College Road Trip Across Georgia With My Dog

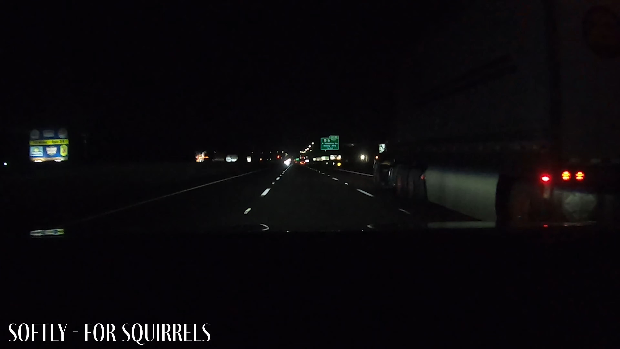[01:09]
So traveling nocturnally, as I've been saying, is good. Because I'm making good time.
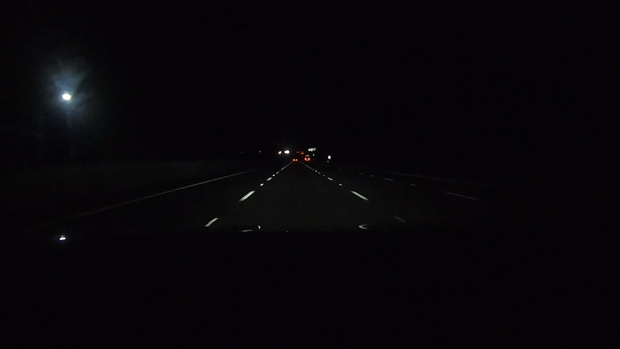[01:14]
I'm at a steady 75 miles an hour. The highway is just barren. And the only people out here are truckers.